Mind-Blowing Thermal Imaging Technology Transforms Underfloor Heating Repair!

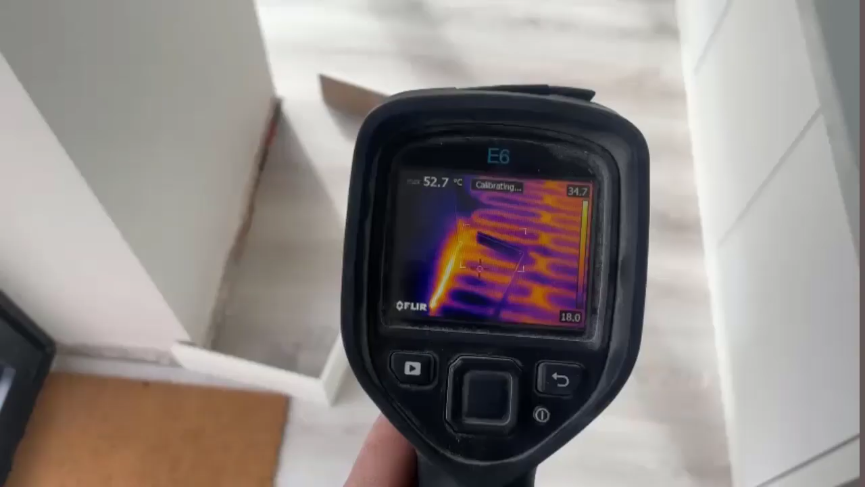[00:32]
Here we go guys, I'll show you where was the fault.
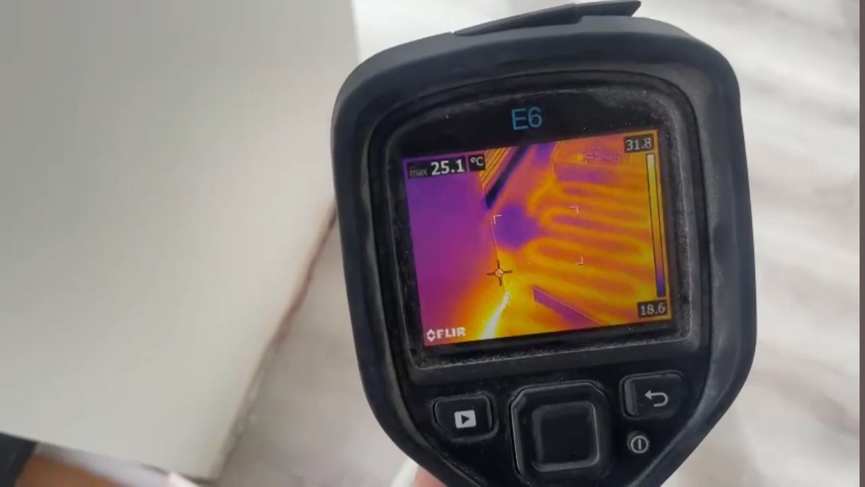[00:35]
On screen: max 25.1°C
It was right there where it's been repaired at the moment.
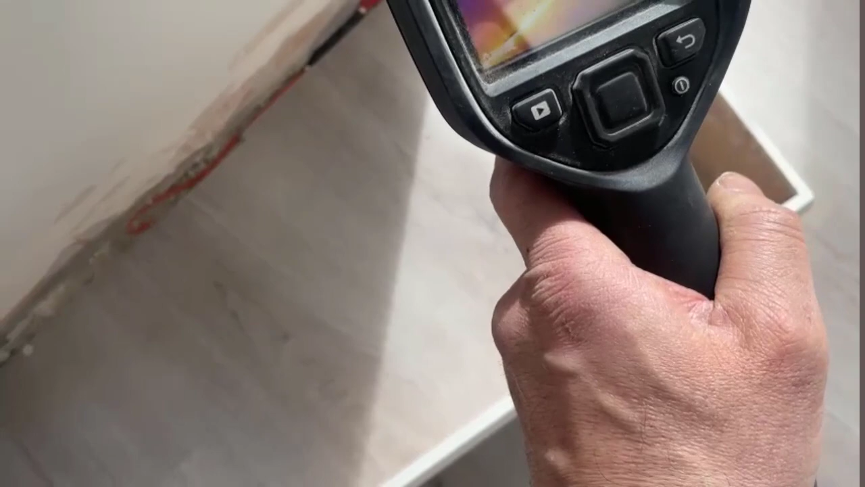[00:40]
And here we go. And it was just behind the skirting.
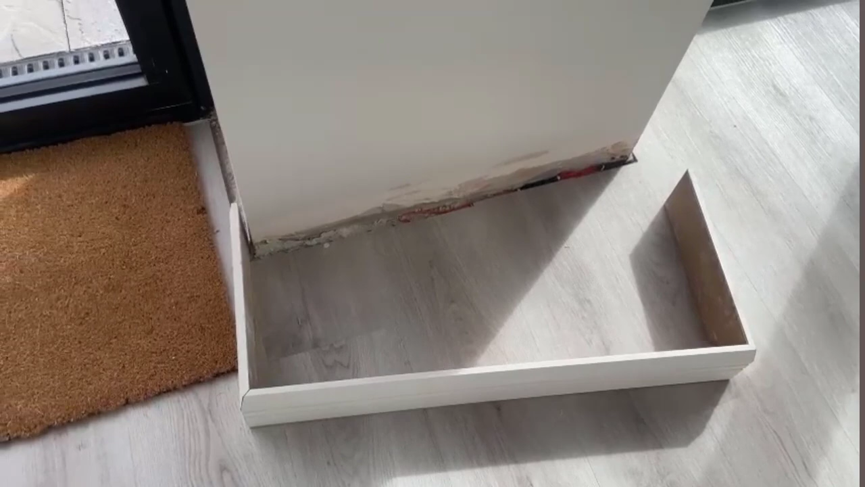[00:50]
You can see it with the thermal imaging. Right there.
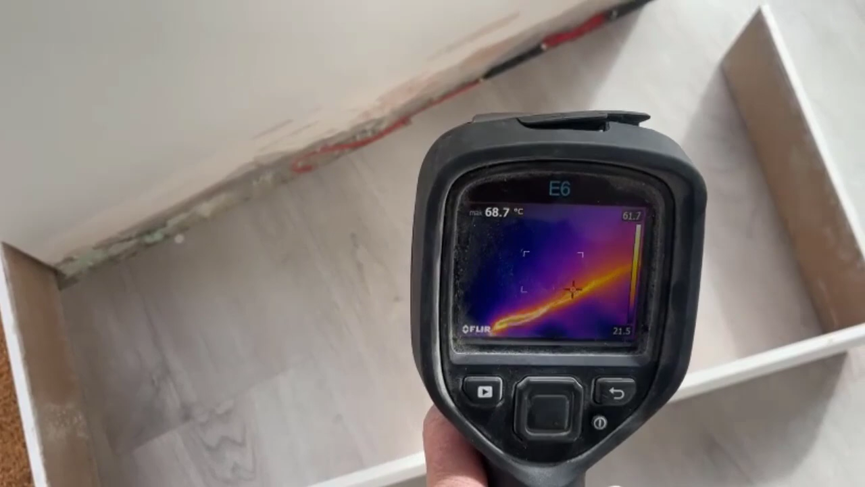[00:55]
On screen: max 68.7°C
It's all working at the moment.
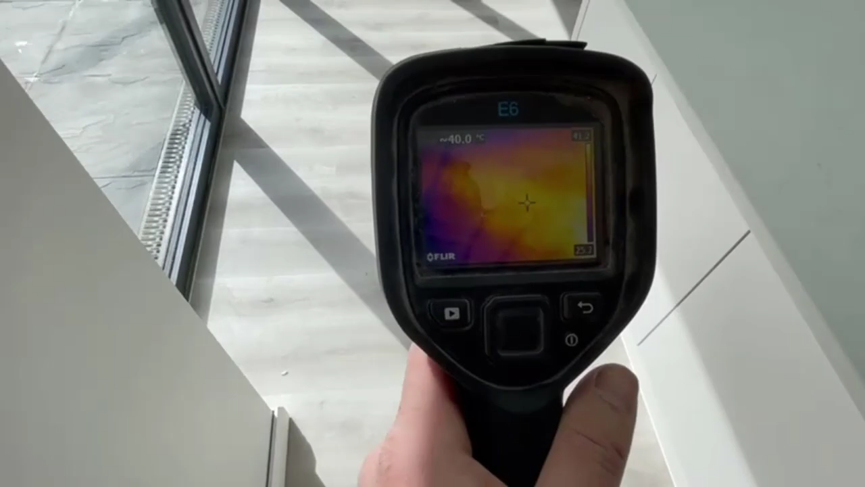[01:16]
And all the floor is working.